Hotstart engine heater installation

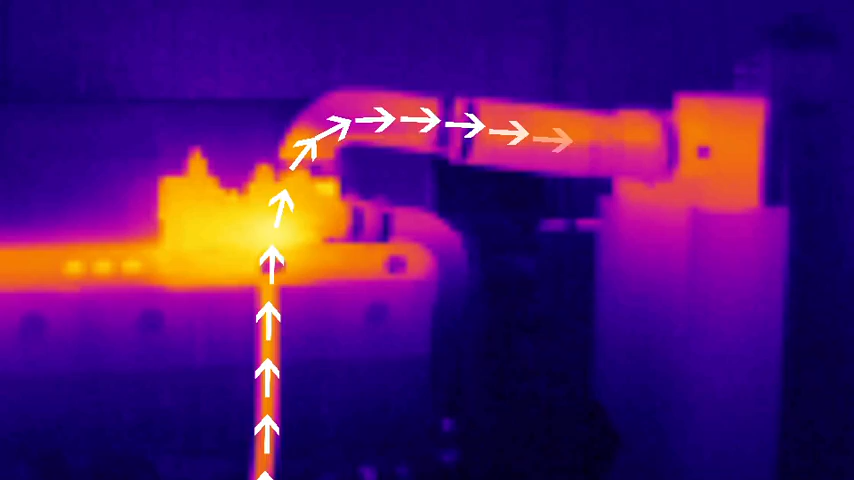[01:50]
The heater supply port should be located at the lowest point possible in the coolant system of the engine,